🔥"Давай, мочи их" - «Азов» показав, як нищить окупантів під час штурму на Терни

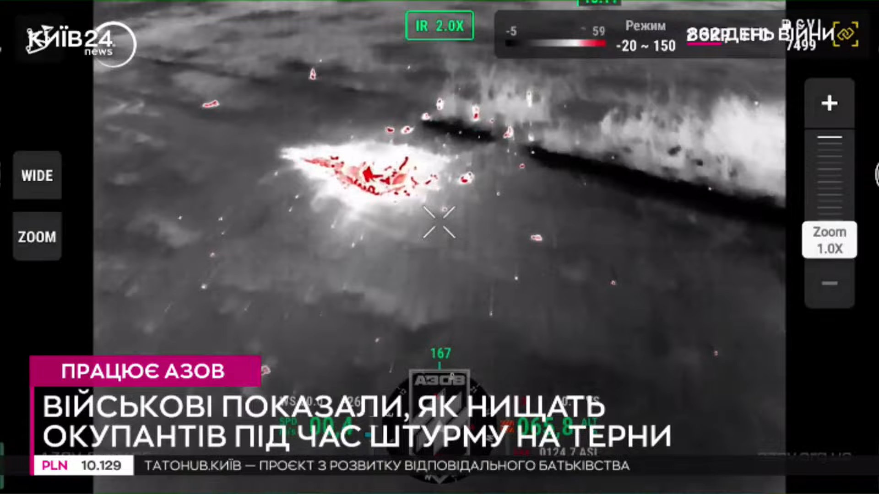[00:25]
Звіско роботи. Давай, мочи випно. Прямоє включення, спрос прямо в е...
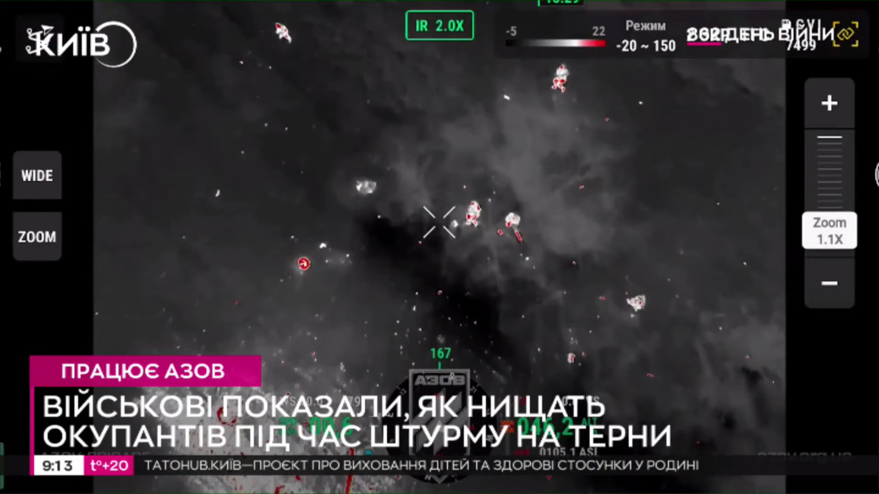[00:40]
Три или четыре, три или четыре, триста, три или четыре, триста, спрос. Плюс-плюс, можеш отзумитися?
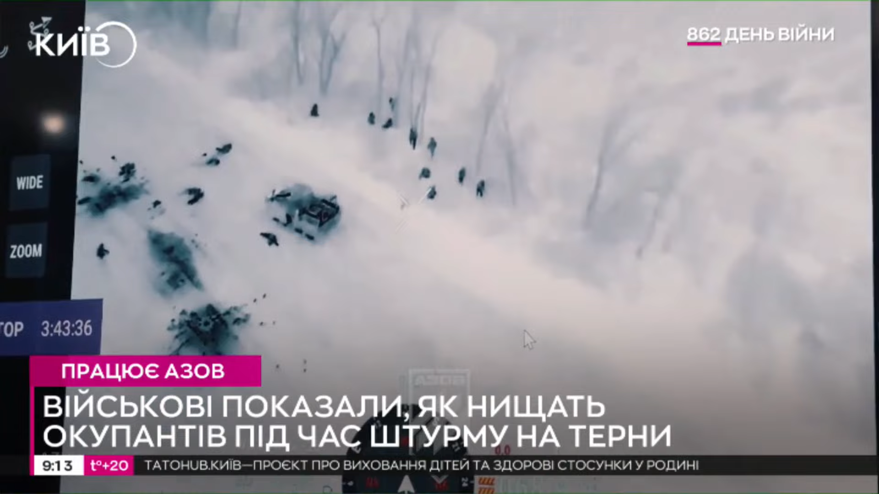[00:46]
Да, дай, колон отзумся. Вот, вони высадили з посадки. Висадився педагогий десант, його потрібно уничтожити.
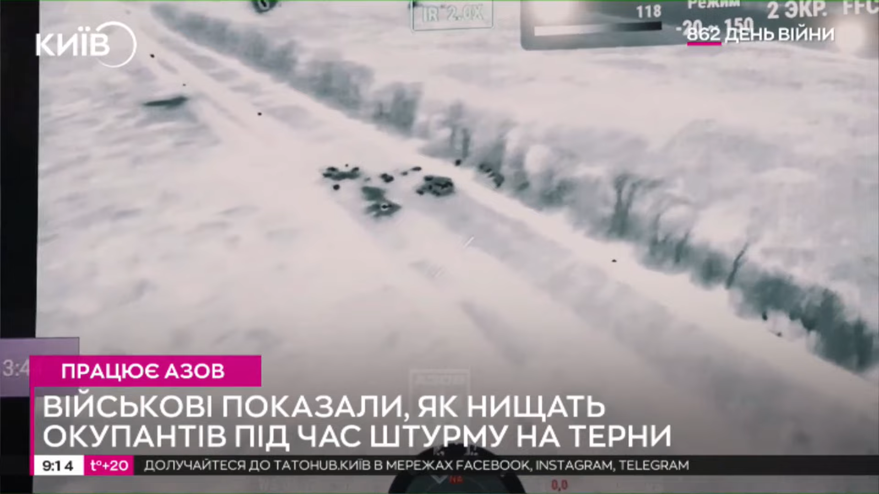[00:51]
Торога тебе цель, 11 по 11...